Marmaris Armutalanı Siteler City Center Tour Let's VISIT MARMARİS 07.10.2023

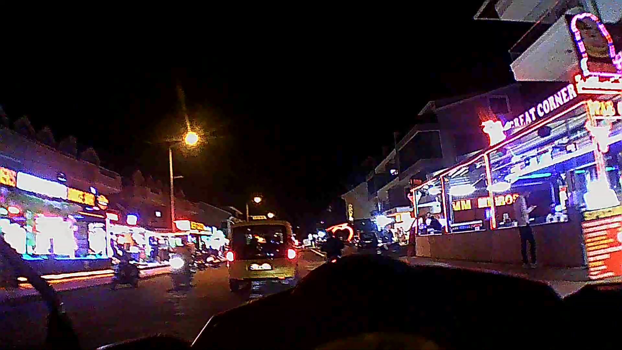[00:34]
Evet arkadaşlar, şu an Armut Alanı'nın en güzel caddesini geziyoruz.
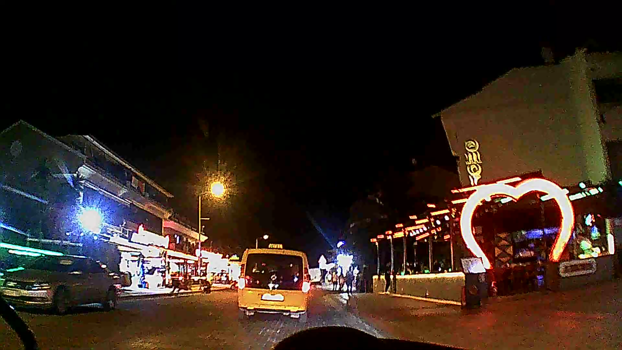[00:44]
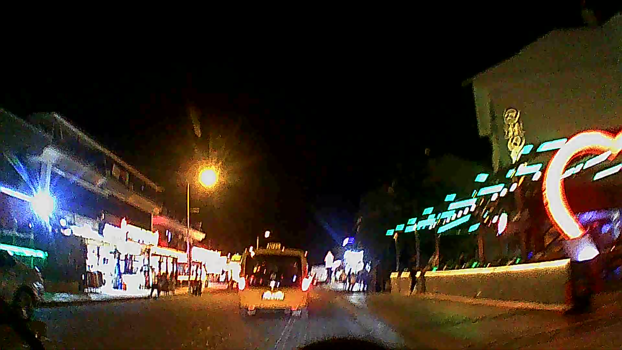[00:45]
En güzel, en yoğun, en kalabalık, en başarılı caddesini geziyoruz arkadaşlar.
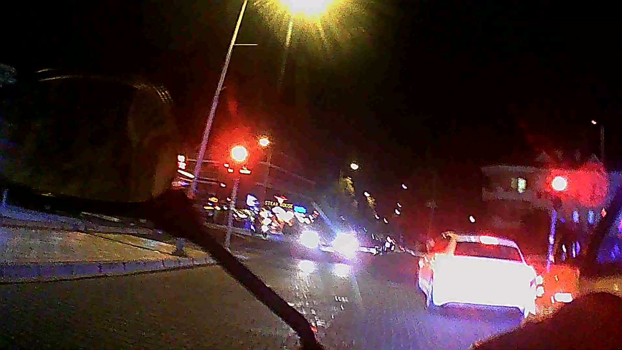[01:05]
Kırmızı ışık varken bir şey yapalım.
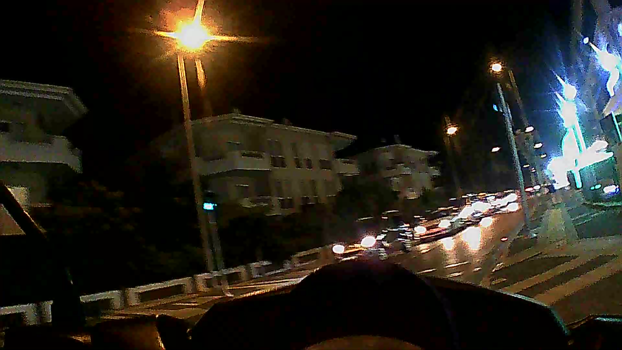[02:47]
Evet arkadaşlar, trafik kargaşasını gördük. Biraz yoğunluk fazla bu sıralar.
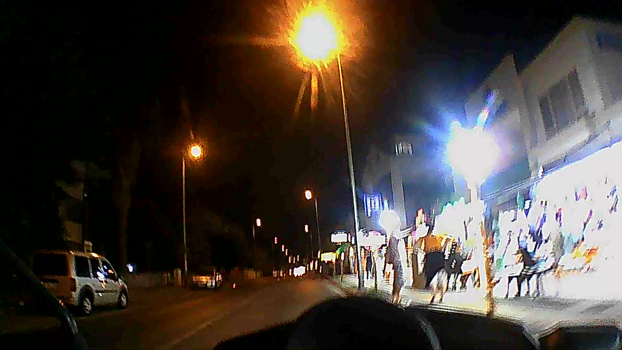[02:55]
Tabi insanlar da biraz, şimdi iş saati olduğu için biraz insanlar da panik endişe içerisinde.